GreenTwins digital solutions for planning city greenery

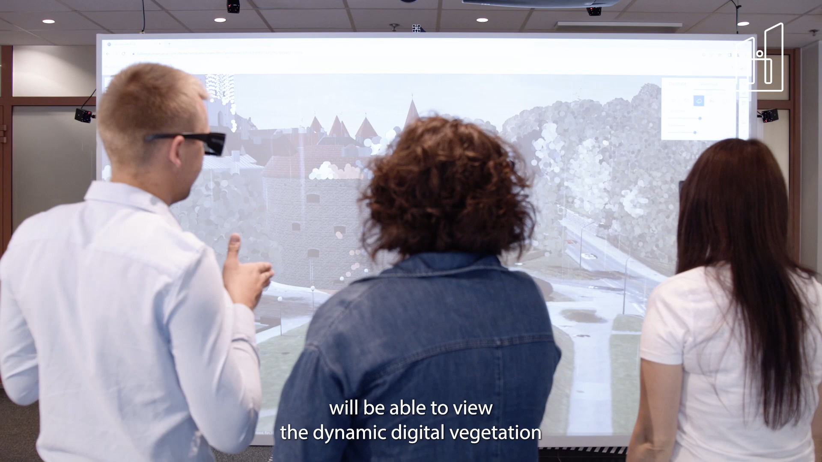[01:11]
Citizens, planners and other stakeholders will be able to view the dynamic digital vegetation
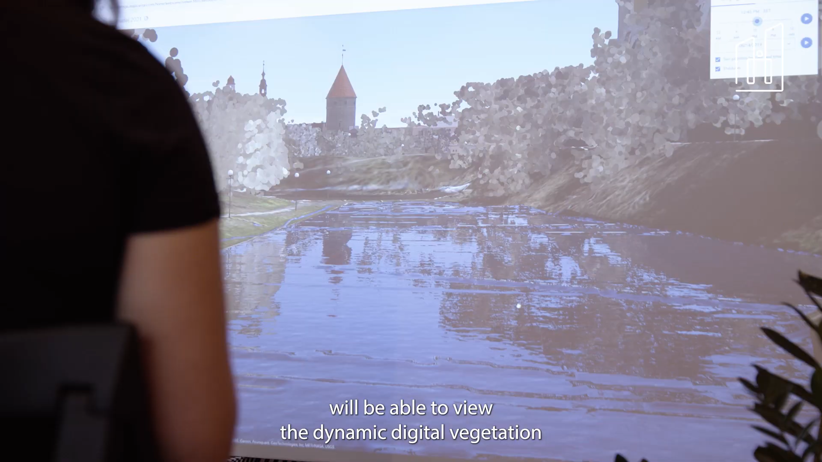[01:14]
through software applications developed specifically for that purpose.